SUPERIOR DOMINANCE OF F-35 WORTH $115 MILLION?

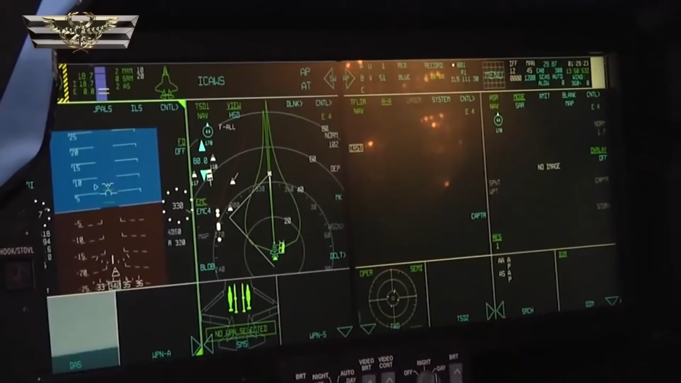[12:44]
The thing that really sets the F-35 apart is its suite of sensors and computer guidance systems,
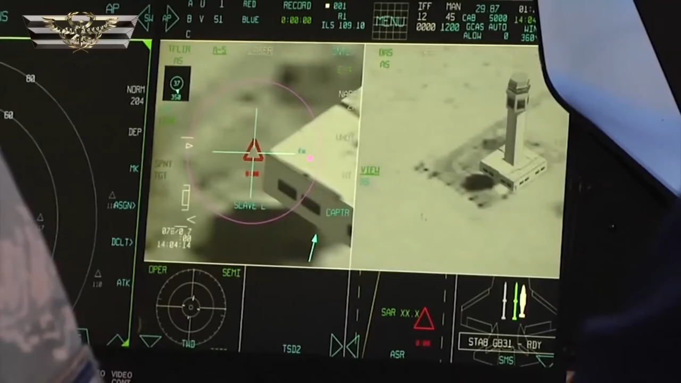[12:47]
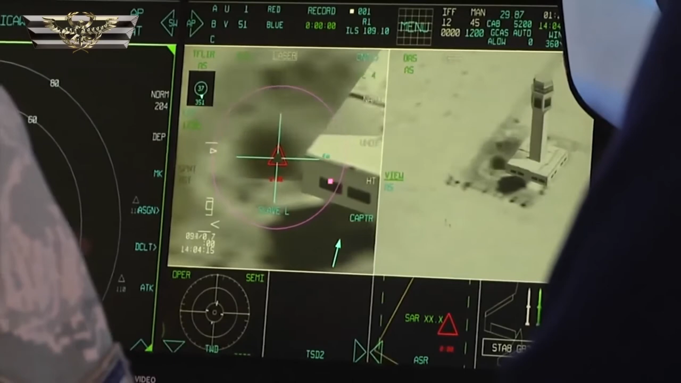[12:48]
which have been integrated with the user interface of the aircraft
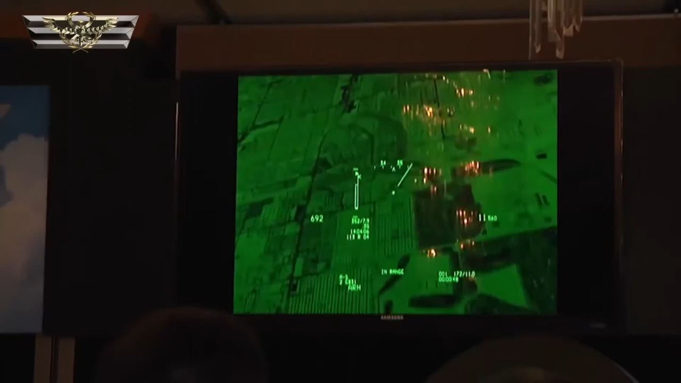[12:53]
unlike any other plane in the history of mankind,
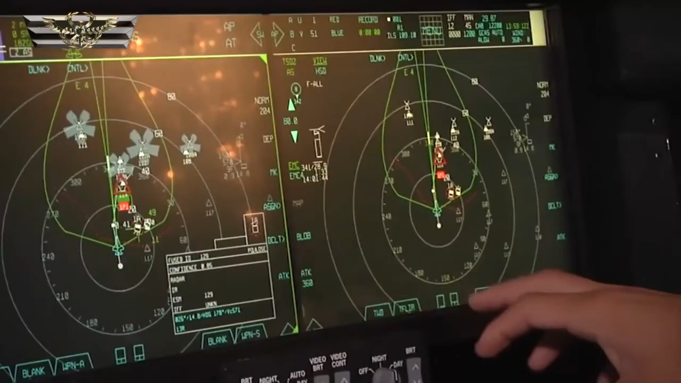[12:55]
while sharing that information with the entire force.
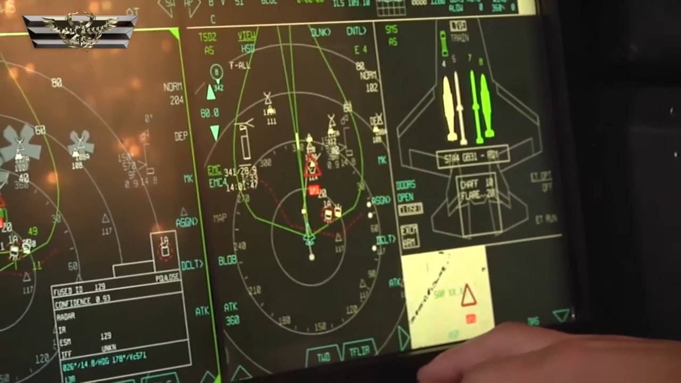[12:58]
This is what truly makes this plane something to be feared, and it all starts with this.
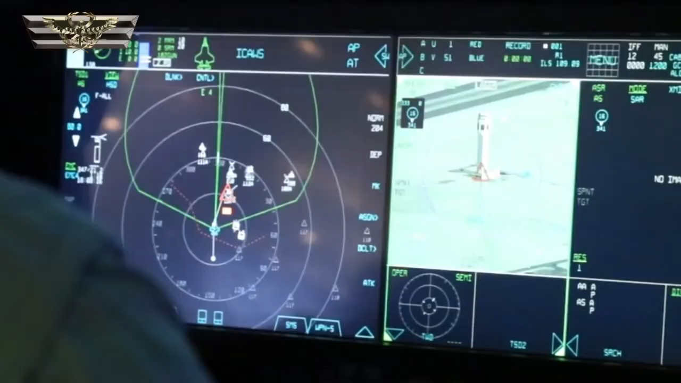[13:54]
It passes through the onboard computer, which performs all the necessary filtering and data analysis, and only presents the pilot with the information he really needs.